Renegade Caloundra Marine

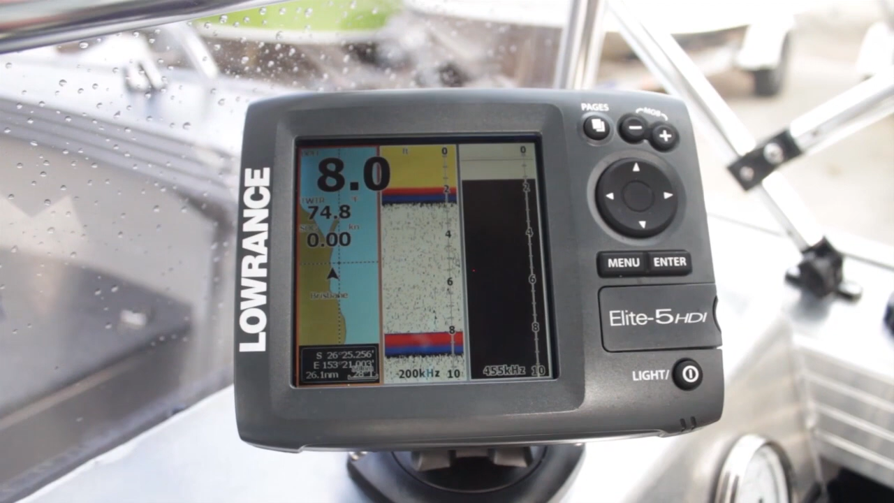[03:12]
your normal sonar in the middle and the downscan imaging on the right hand side.
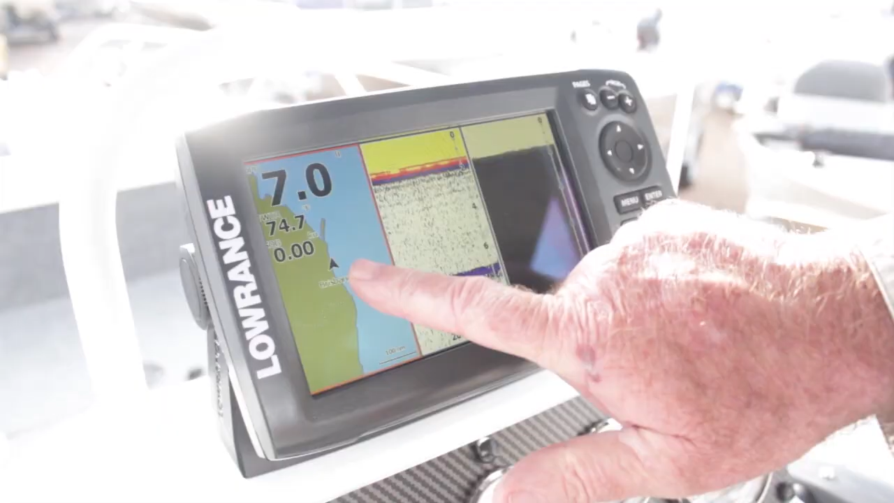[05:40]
As you can see when you're looking across here you can see you've got a lot bigger view especially when you've got the three screens up.